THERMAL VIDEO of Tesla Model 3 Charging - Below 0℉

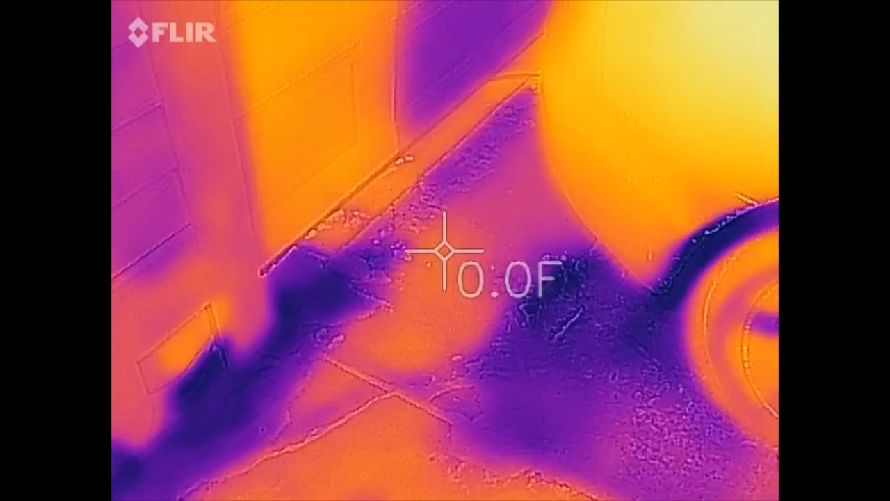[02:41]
On screen: spot 0.0°F
So, unfortunately, sunlight itself kind of throws things off here.
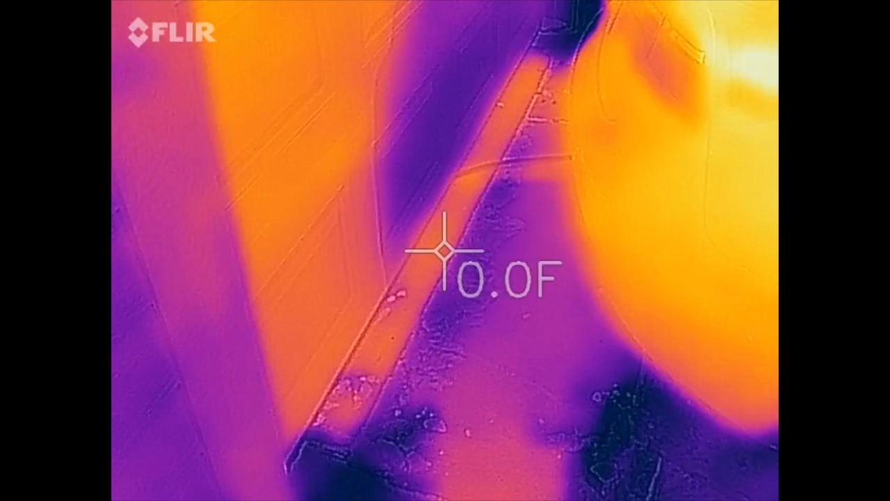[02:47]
On screen: spot 0.0°F
But we can see, here's the cord coming from under the garage,
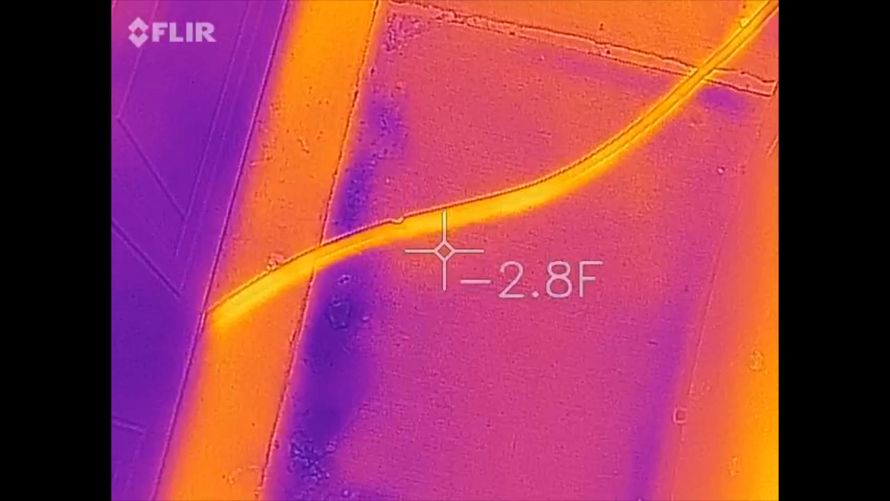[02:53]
On screen: spot -2.8°F
under the garage door, and coming up to the Tesla Model 3.
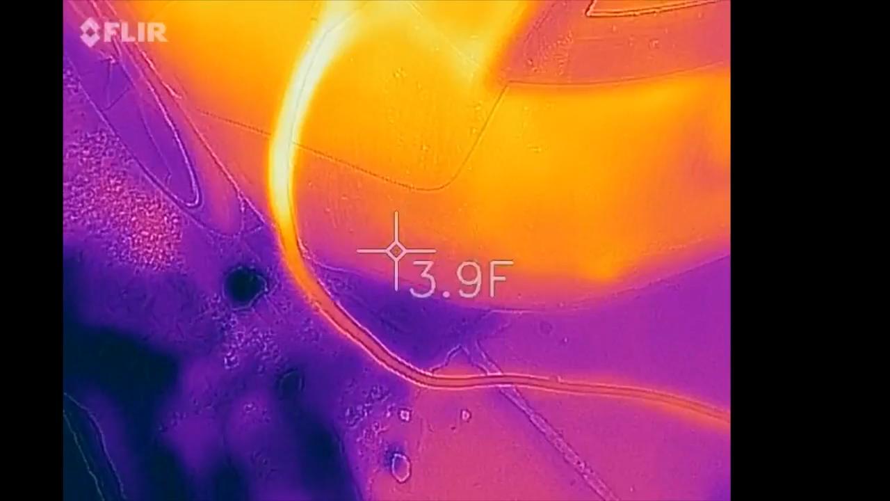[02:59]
On screen: spot 3.9°F
And it looks like it does get warmer kind of up in the end of the cord.
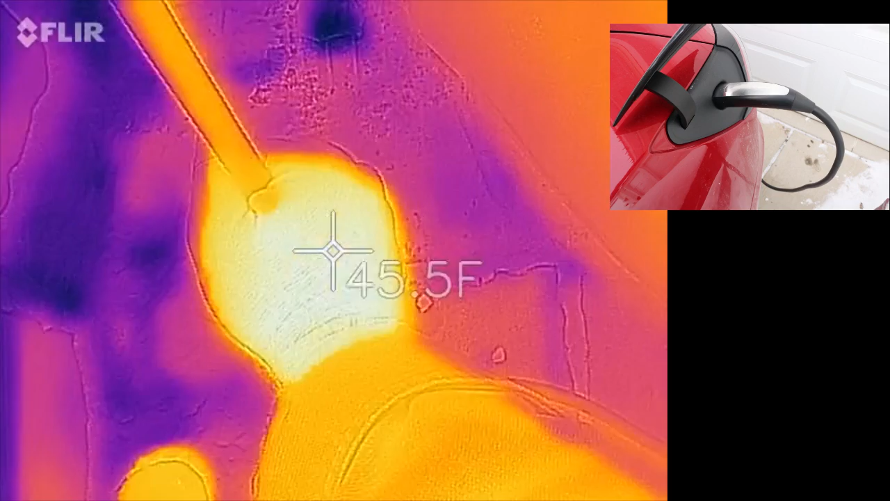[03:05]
On screen: spot 45.5°F
So, I'm going to use my bare hands here, feel my way up the cord.
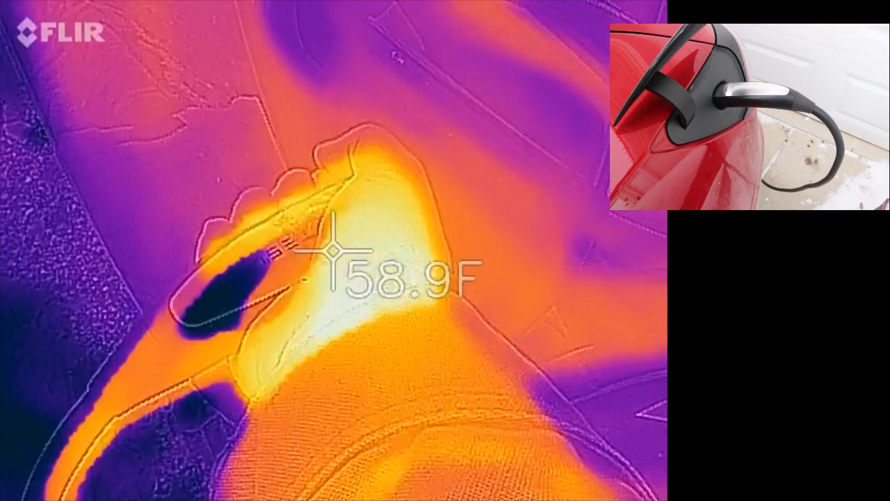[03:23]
On screen: spot 58.9°F
I mean, it's cold outside.
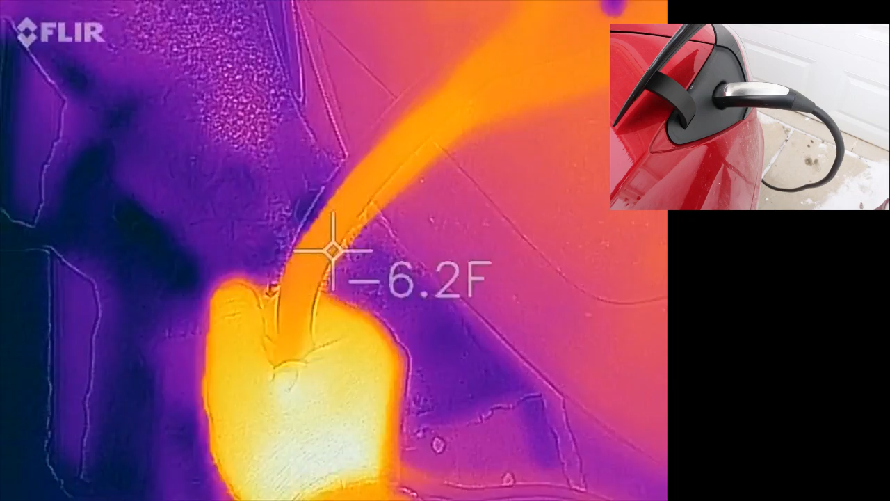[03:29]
On screen: spot -6.2°F
This cord doesn't feel warm at all to me. More than anything, it's just the fact that it's pretty darn cold outside overall.
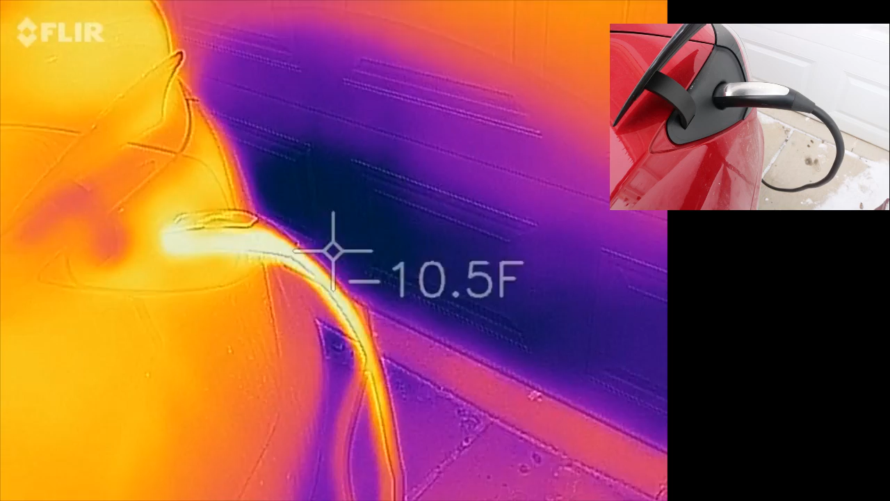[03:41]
On screen: spot 10.5°F
And that cord is very warm compared to everything else. I mean, it's minus 10 in the shade here right now.
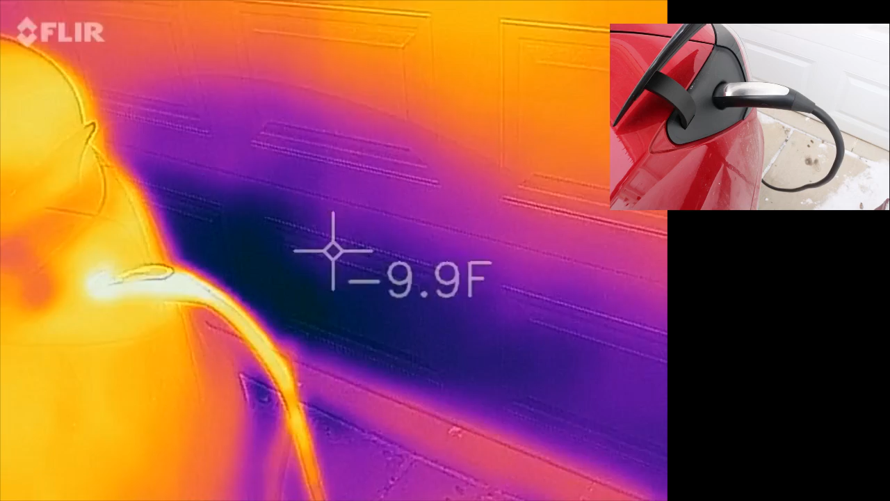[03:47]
On screen: spot -9.9°F
It's cold out here. I don't know if we can get much of a better view of the Tesla.
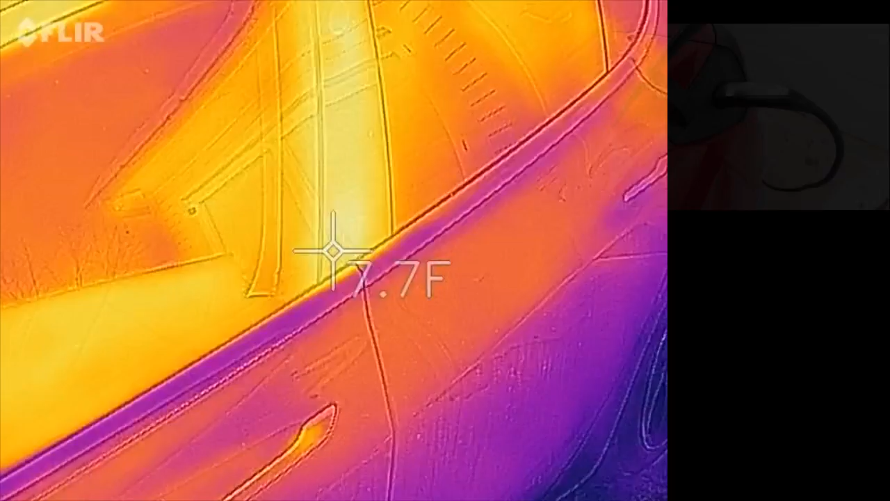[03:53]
Mostly, it's a very shiny car. So, a lot of what we're seeing is really just kind of due
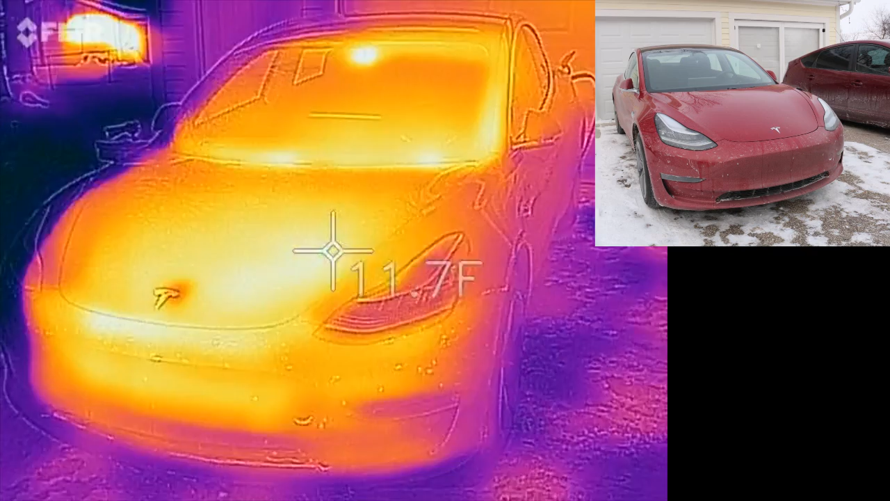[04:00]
to the reflections coming off of it. And the sun shining on this side. But if you look, right now, the quote-unquote hot in the video is about 10 degrees Fahrenheit. And the cold is negative 10, negative 15. So, again, it's just kind of cold out. Brrrr! I don't know. I don't think there's anything we really see
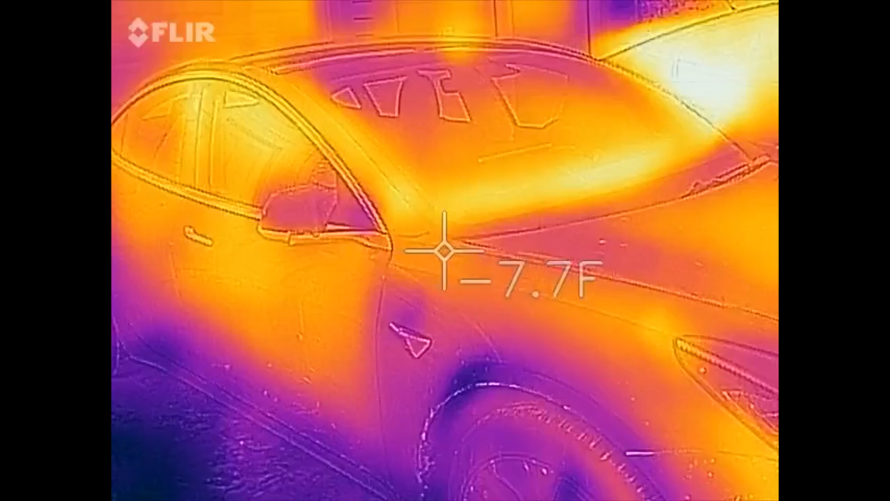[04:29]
On screen: spot -7.7°F
anywhere in particular on here.
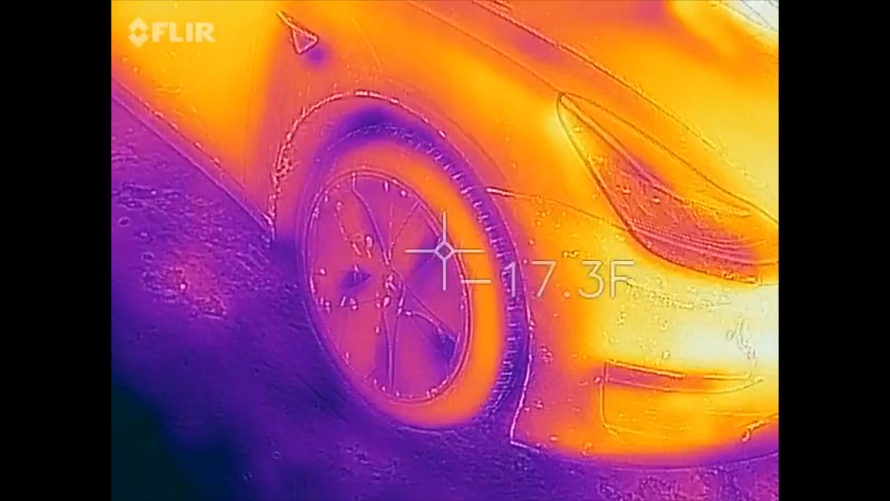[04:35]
On screen: spot 17.3°F
Nothing looks quote-unquote hot or anything like that.
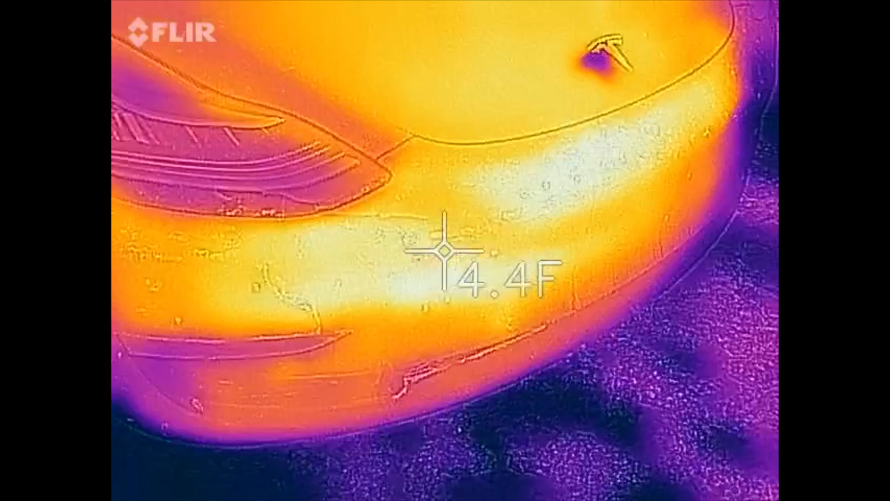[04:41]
Maybe a little bit at the front of the car, but this is also the side that's been in the sun. In fact, we're parked in front of my solar panels. Solar panels are nice and cold. That's actually a really good thing for the solar panels. They totally dig that.